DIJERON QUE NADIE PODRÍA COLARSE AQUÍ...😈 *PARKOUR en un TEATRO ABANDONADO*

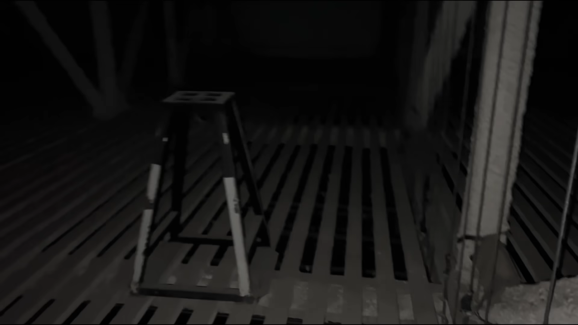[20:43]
Lo que no entiendo son los taburetes ahí en mitad. Un poco raro, ¿eh?